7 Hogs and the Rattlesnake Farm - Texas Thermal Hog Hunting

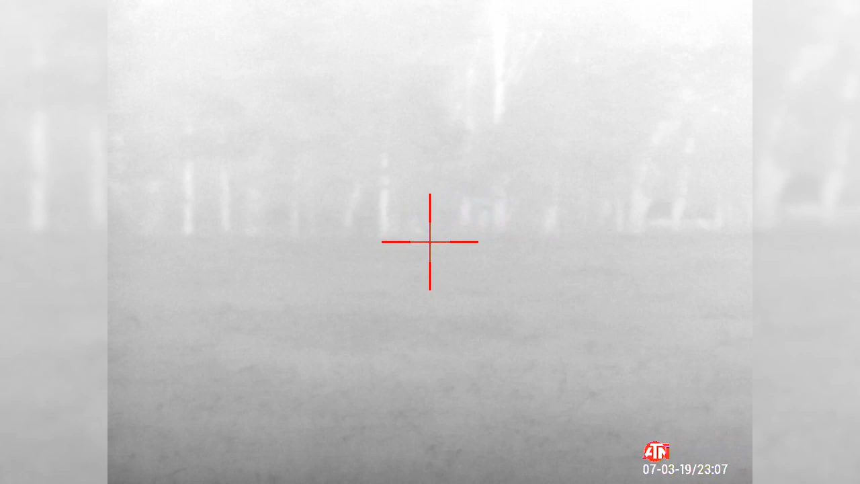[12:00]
Weather conditions have been pretty challenging this night.
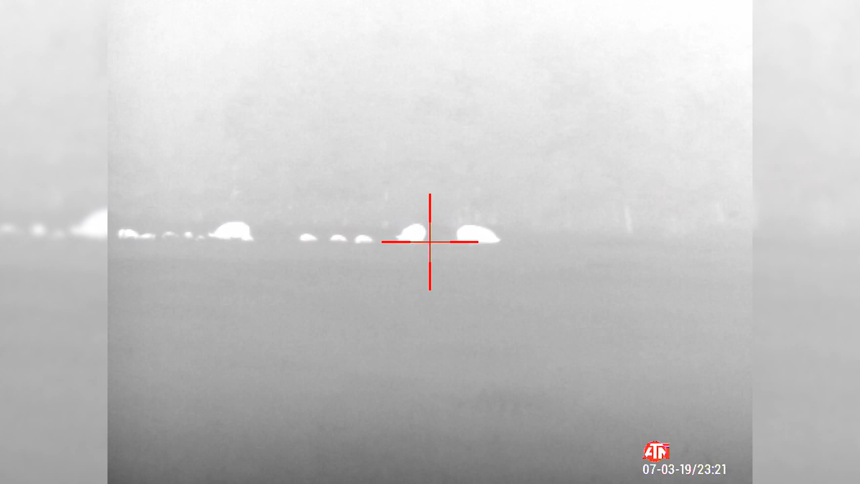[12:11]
You can see the image is not very good. Little contrast, fairly washed out. We had too much rain recently, so high humidity,
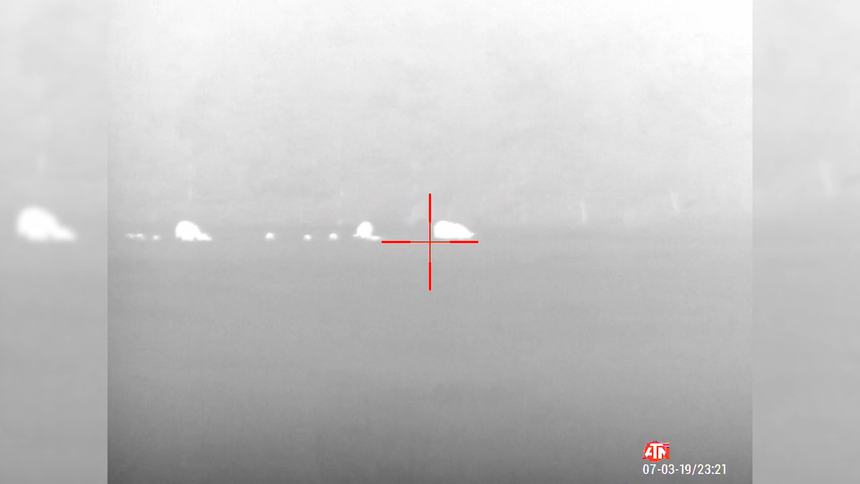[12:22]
high temperatures, and all of our equipment, including ourselves, is getting wet from the dew.
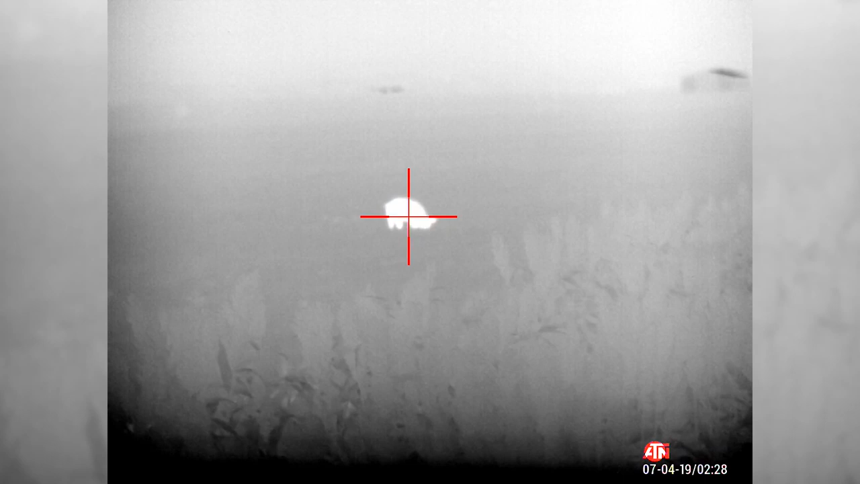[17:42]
But yeah, that boar over there, that was good. It was a pretty good shot in the neck area, shoulder,
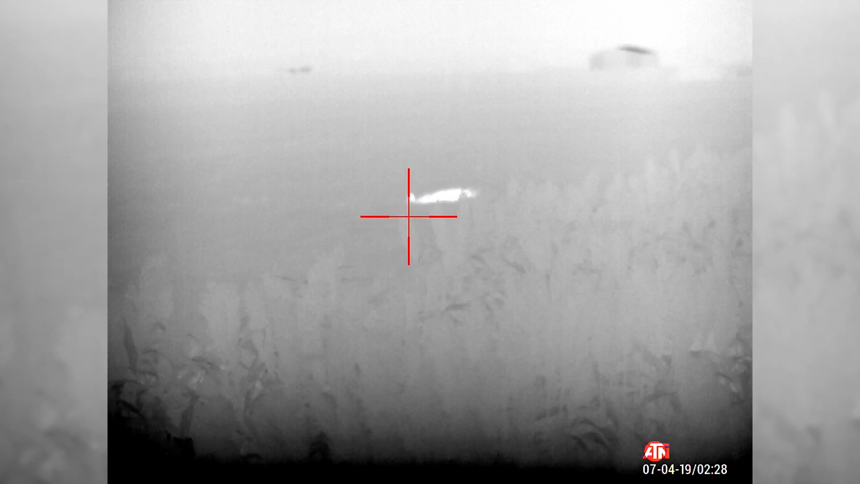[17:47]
and then dropped right away. I mean, but we didn't drag him over here, so he's still over there.